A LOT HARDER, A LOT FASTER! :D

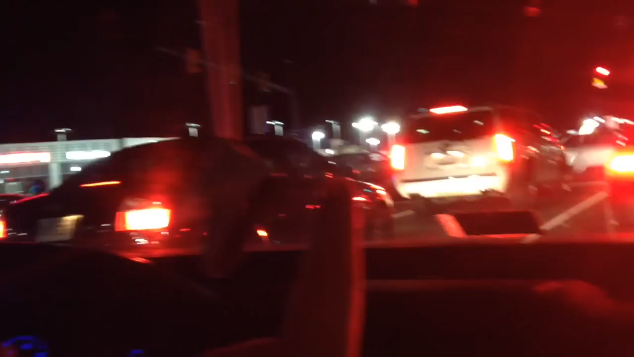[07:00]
That car right there looks like he crashed into another car. I'm hoping everything's all right. Well, doesn't look too bad. Makes me really sad when I see like cars that have crashed.